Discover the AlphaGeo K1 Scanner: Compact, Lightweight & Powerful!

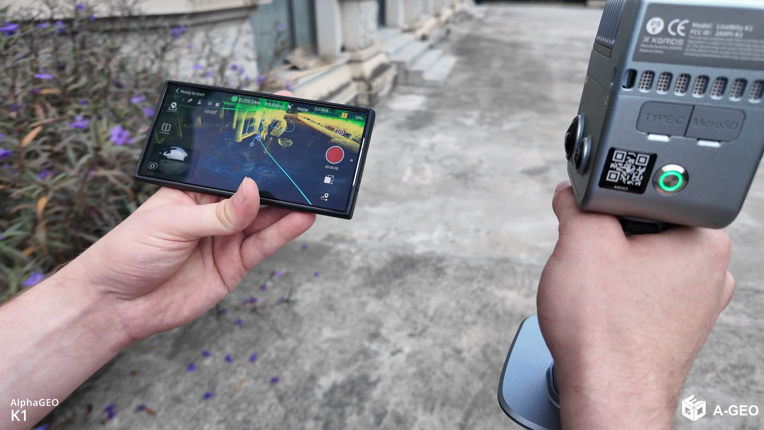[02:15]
And also the LiDAR itself equipped with this 40 line LiDAR a remarkable point rate of 200 000 points per second.
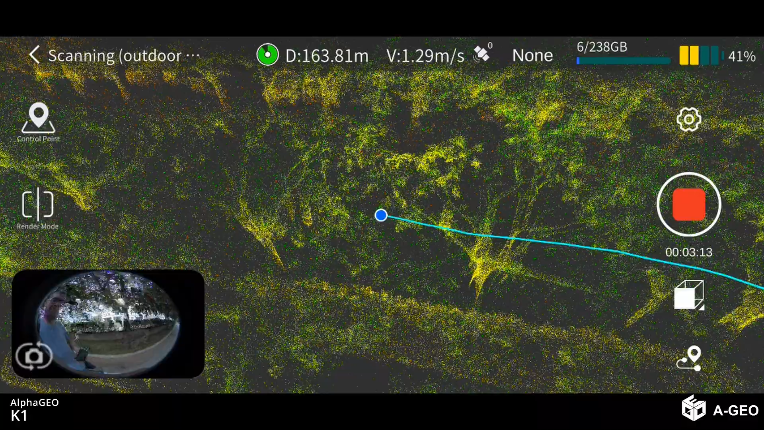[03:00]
So it's very common to use.
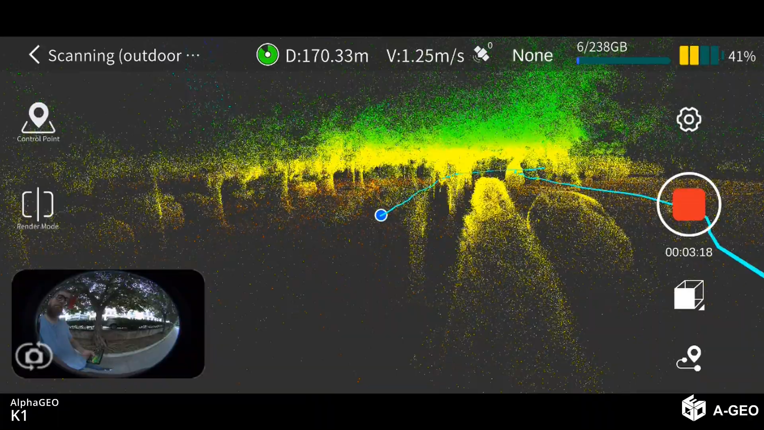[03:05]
And then for example you can check always the places you were walking around
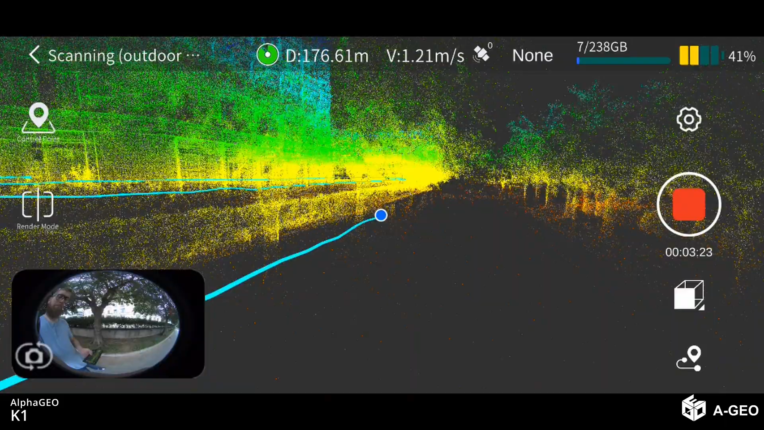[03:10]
and just when you don't need to go back to the office and check if you have something. So now I will show you what we have in the box.
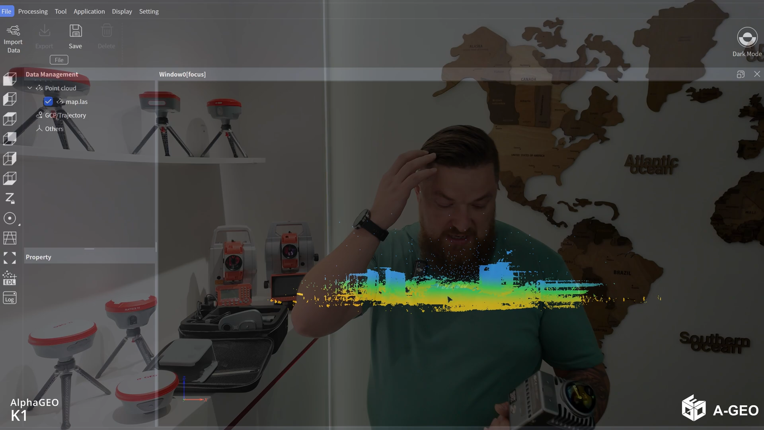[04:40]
And okay for the Lexile studio you have a special dongle key. So you can use this software on any computer but only with one dongle key to process the data.
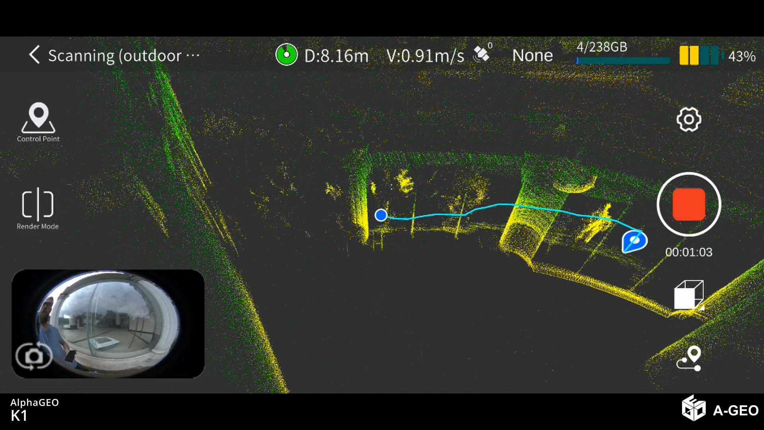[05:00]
And also you have an application on your mobile phone like Android and you can walk around and see your scanning the quality and everything. Must have unit in your offices because if you check the price of this unit and how powerful is this you definitely need one.